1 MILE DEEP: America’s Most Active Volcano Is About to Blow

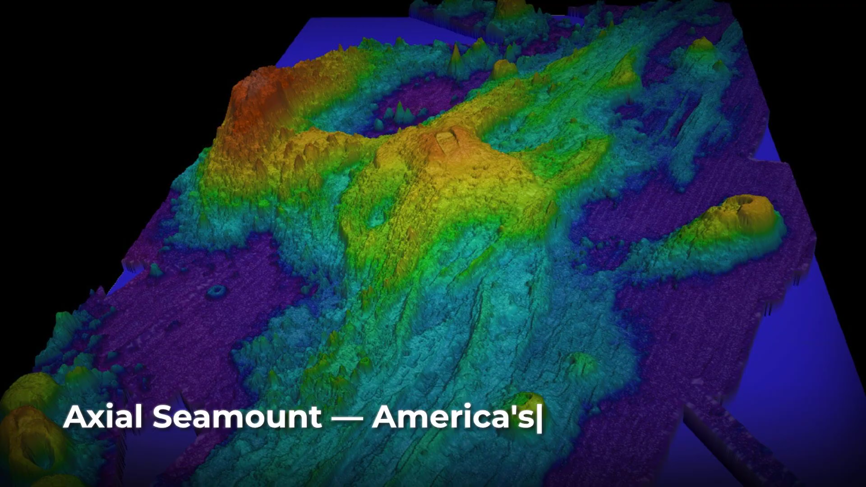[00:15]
This isn't just any volcano, it's Axial Seamount, America's most active and restless giant.
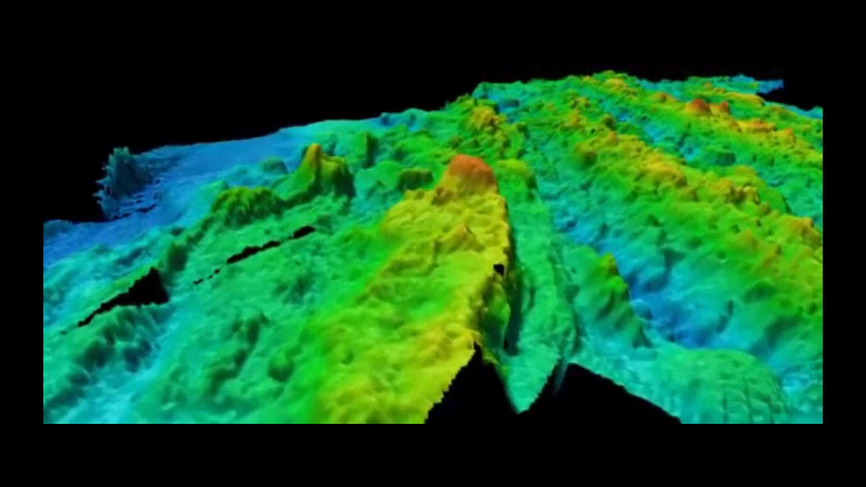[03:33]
The main edifice stretches more than 1,100 meters high, built up layer by layer from countless eruptions over tens of thousands of years.
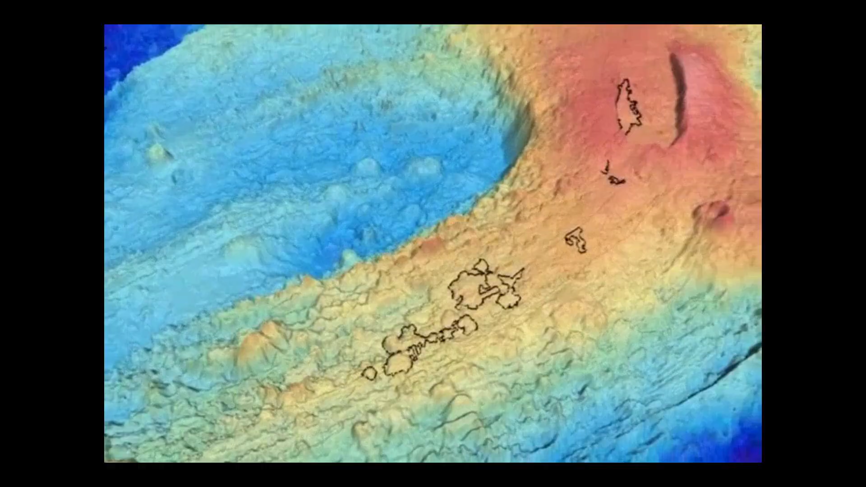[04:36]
Extending from the caldera, two long rift zones run northeast and southwest,
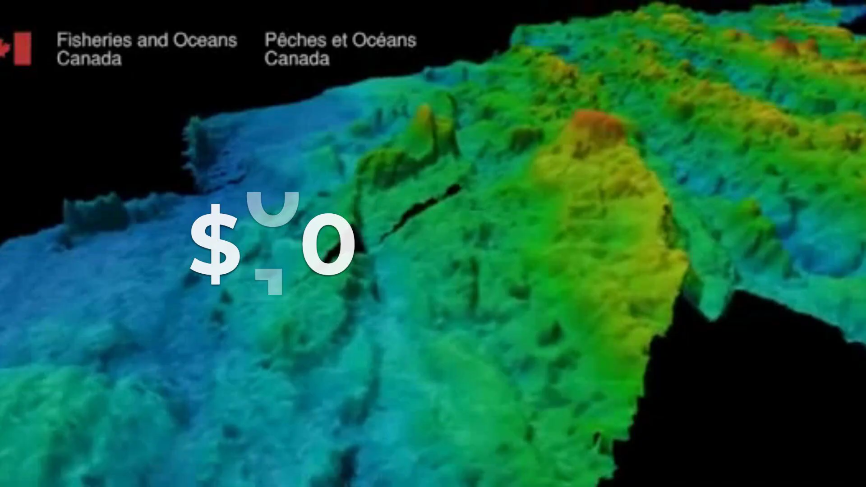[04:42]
each one a fracture stretching nearly 50 kilometers across the seafloor.
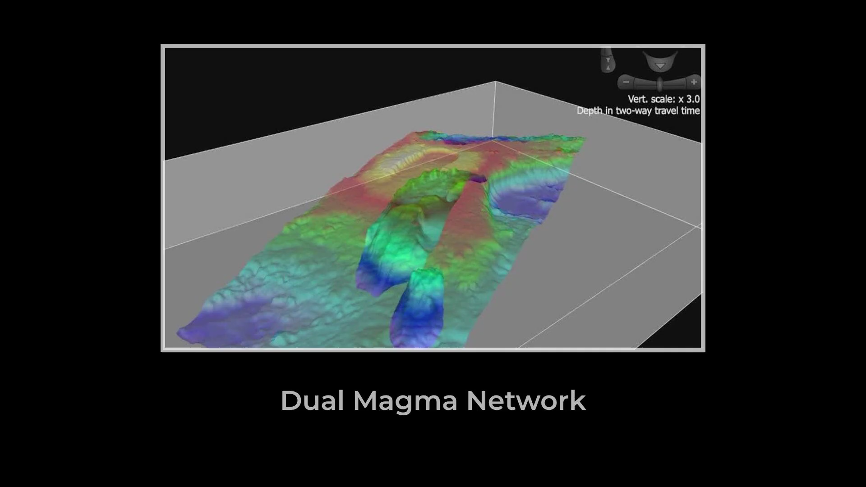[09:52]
A maze of magma reservoirs and conduits, each one shaping the signals that ripple up to the seafloor.
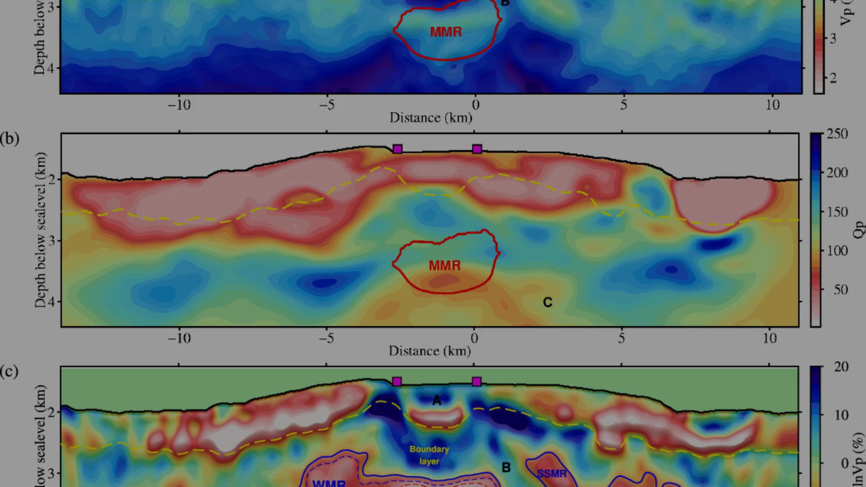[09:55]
The main magma reservoir sits directly under the caldera,
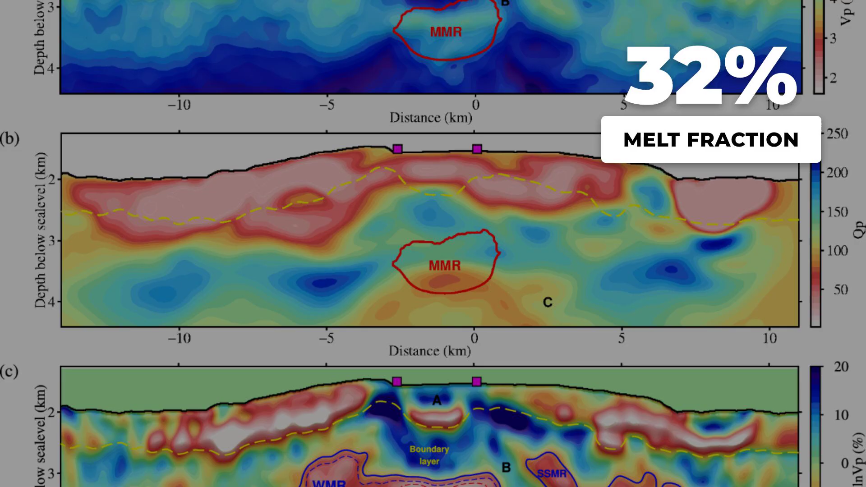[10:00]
a lens-shaped body holding a melt fraction that can reach as high as 32%.
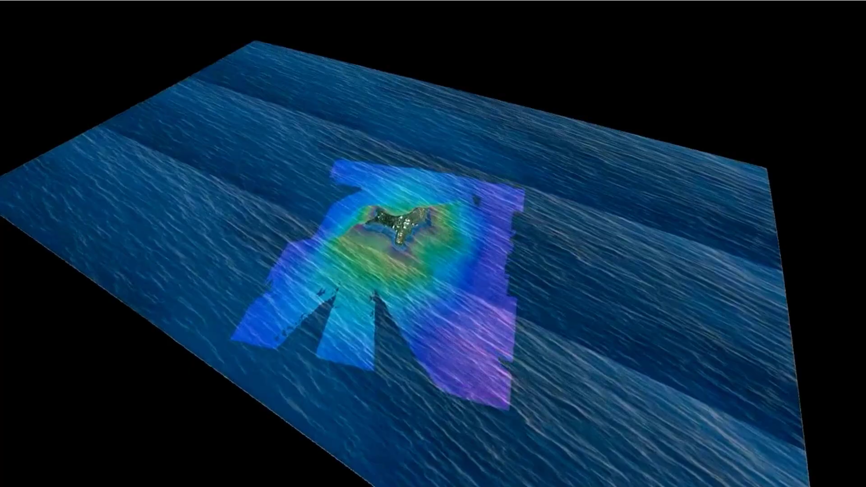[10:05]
This is where the most dramatic pressure swings play out during the volcano's inflation and eruption cycles.
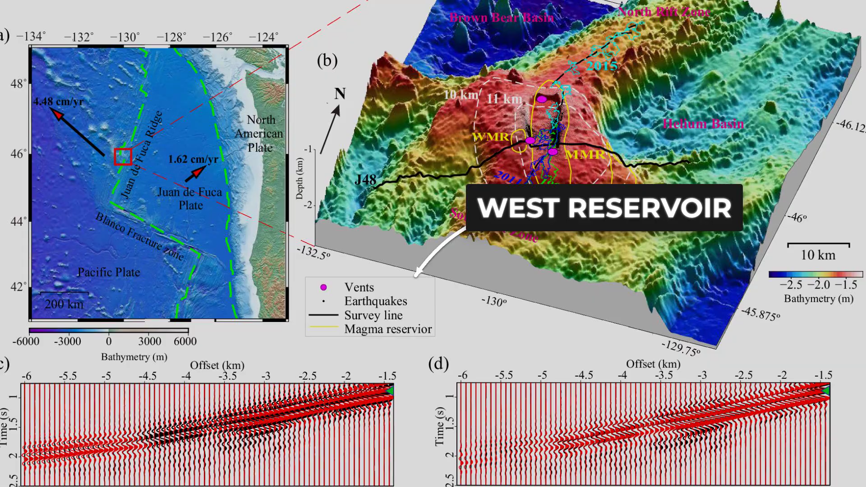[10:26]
tucked beneath the caldera's edge, adds to the asymmetry. Magma doesn't pool evenly beneath the volcano.
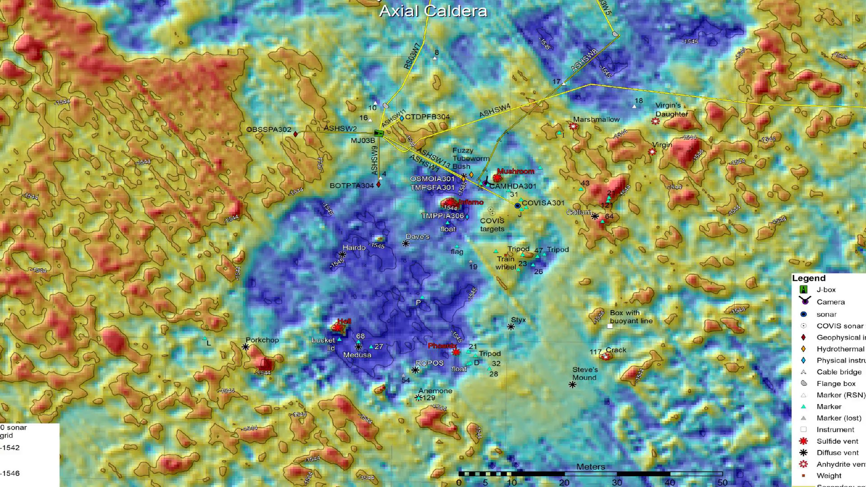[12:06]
The throat's position matches the most active hydrothermal vents and the highest density of earthquakes, marking it as the volcano's most volatile point.